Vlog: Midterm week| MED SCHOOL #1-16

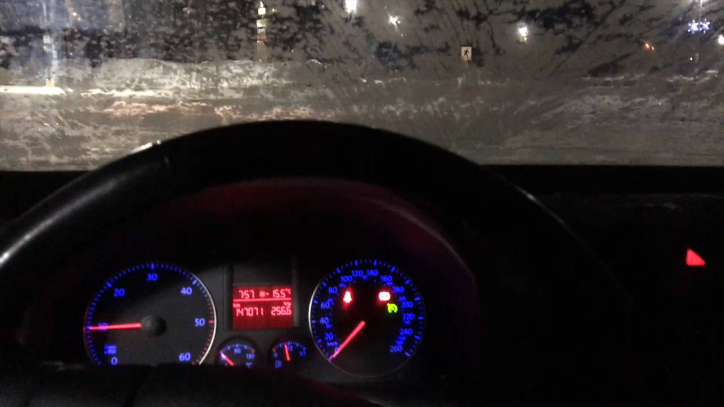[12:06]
Frost on the inside of my windshield again and now I have all these snowflake bits on the inside of my car.